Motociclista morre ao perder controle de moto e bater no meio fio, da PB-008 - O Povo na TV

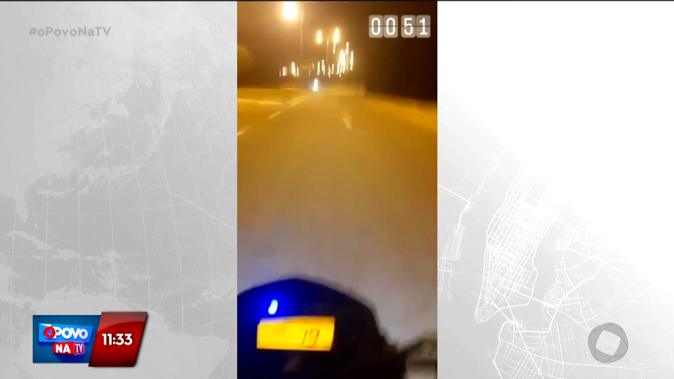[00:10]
Olha aí, a gente tem imagens, olha aí, que ele estava ali, ele mesmo fez essa filmagem. E aí ele estava em altíssima velocidade e ele acabou perdendo o controle da motocicleta e bateu no meio fio do girador que dá ali na praia, o acesso à praia.